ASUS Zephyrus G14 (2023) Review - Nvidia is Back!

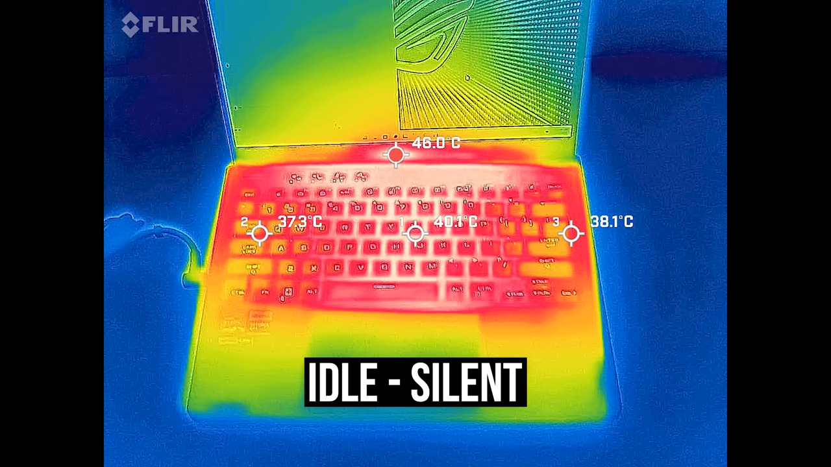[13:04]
Most laptops I test are in the low 30 degree Celsius range on the keyboard at idle, but the G14 was quite a bit warmer than this. Not uncomfortable, just pretty warm.
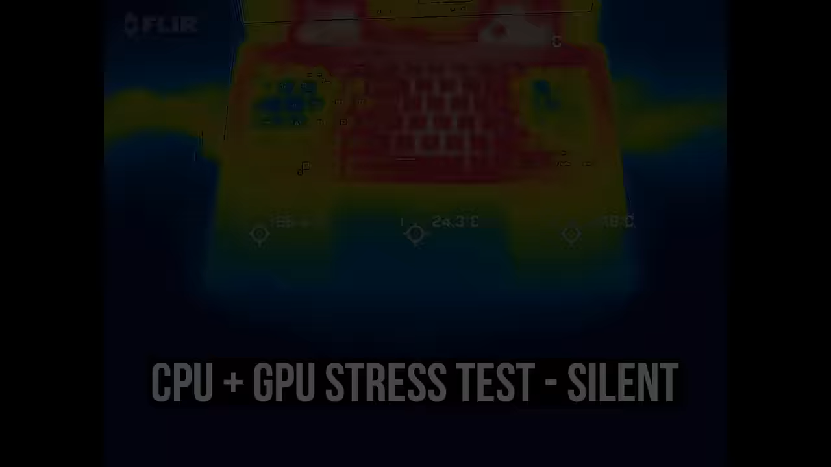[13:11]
It's much warmer with the stress test going in silent mode. WASD wasn't uncomfortable, but the middle was, and the extra buttons on the top left were on fire.
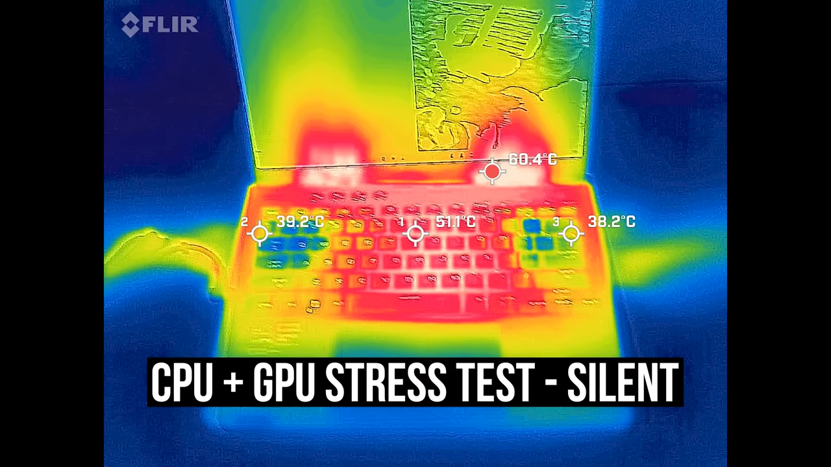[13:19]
Performance mode is a little better, but the fans are louder too, and it's still quite warm in the middle. Turbo mode wasn't that much different, resting on WASD while playing a game is okay, but the middle is warmer than I'd like.